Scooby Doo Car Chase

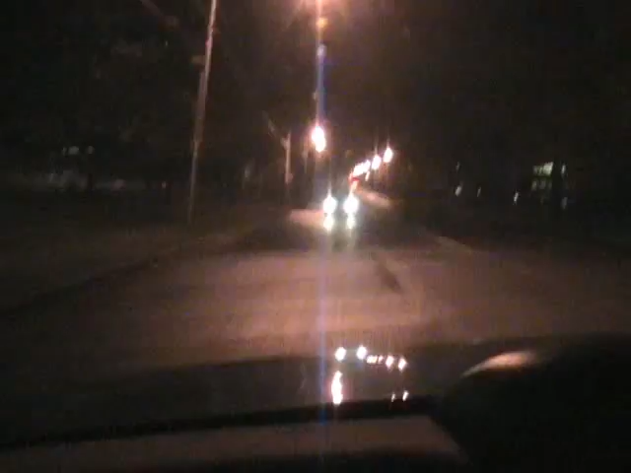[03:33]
There he is. Hi, guys. Public safety. Public safety, yeah. You might want to turn right. Turn right here? Yeah, turn. Yeah, just try to avoid lights. Don't use your fucking blinker. They're behind us or public safety? Yeah, turn right. They're behind us right now. Yeah.